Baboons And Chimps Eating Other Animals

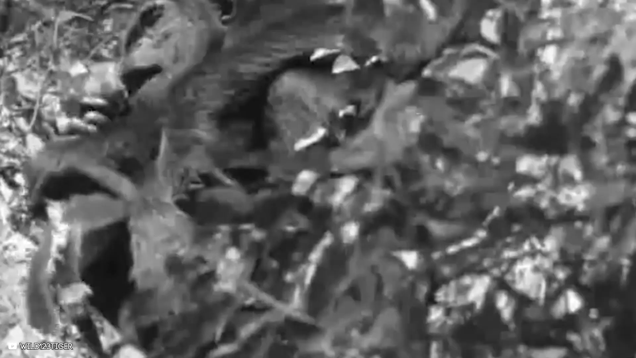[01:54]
Chimps have sharp teeth, but to kill their prey, they strike it with lethal force against a hard surface.
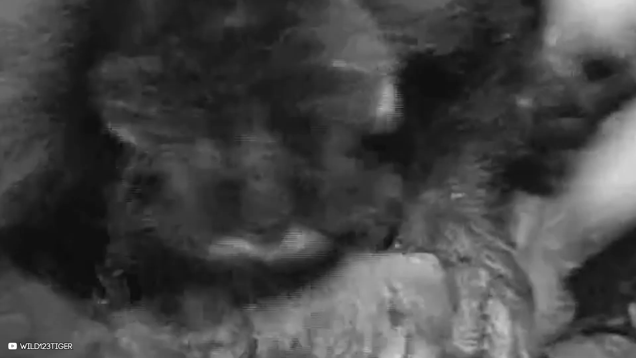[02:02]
They're incredibly powerful, so a small monkey like the one in the video has no chance of survival.
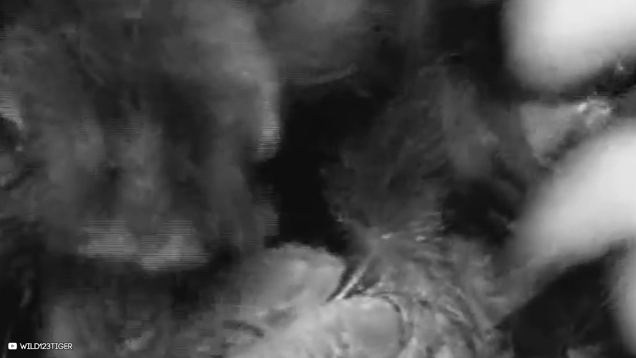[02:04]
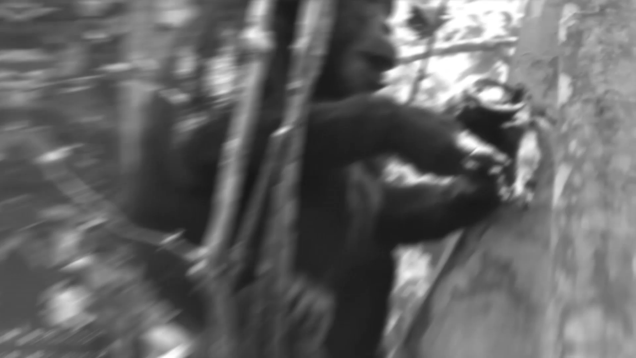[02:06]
It's amazing how aggressive chimps can be. This chimp can be seen digging into the body of a dead monkey.
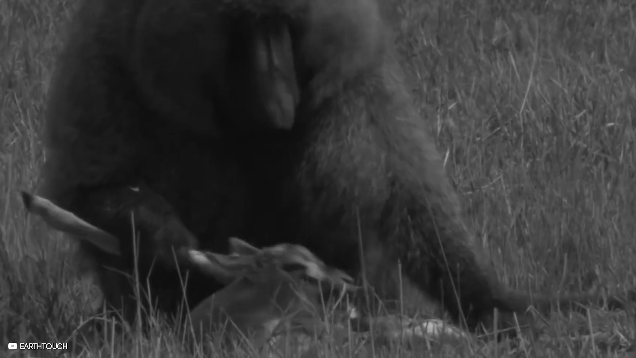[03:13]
I can't believe the impala is still alive and moving as the baboon shreds the impala to pieces. The other baboon, sitting next to the perpetrator, goes about his business as if nothing is wrong.